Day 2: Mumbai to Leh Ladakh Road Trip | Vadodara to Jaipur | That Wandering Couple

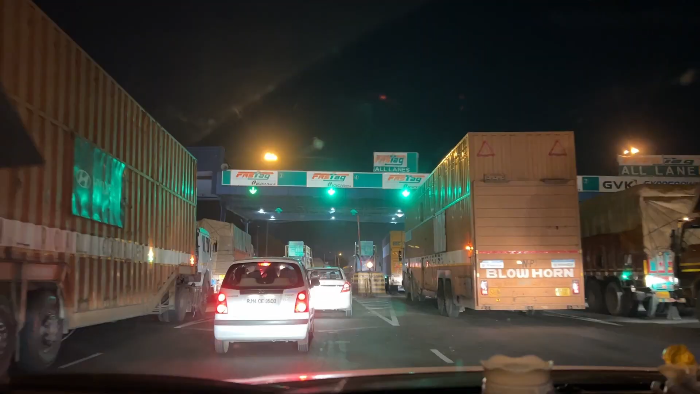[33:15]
Approaching the toll just before Jaipur and the cost is 70 rupees. So इसके बाद जयपुर और 15 किलोमीटर्स ही है जहाँ पर हमारी बुकिंग है.
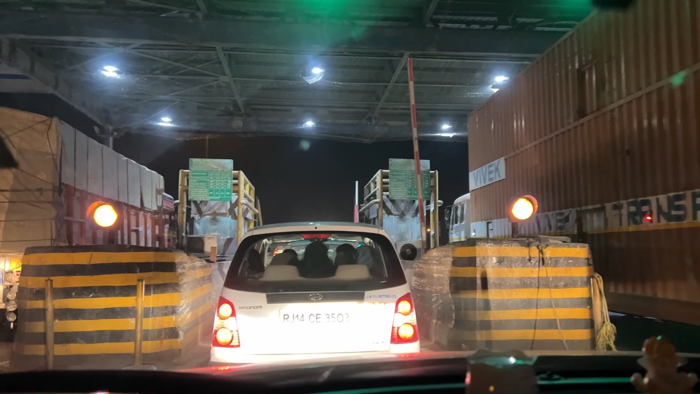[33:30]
तो हम उधर जाएंगे, सीधे सीधे रास्ता है, बहुत ज़्यादा ट्रैफिक है. So, हम आपको मिलते हैं उधर ही होटल पहुँच के एंड आपको बताते हैं कि ओवरऑल जर्नी कैसी थी. वो तो आपने देखा ही होगा वैसे भी बट एक जर्नी का समरी भी आपको दे देंगे.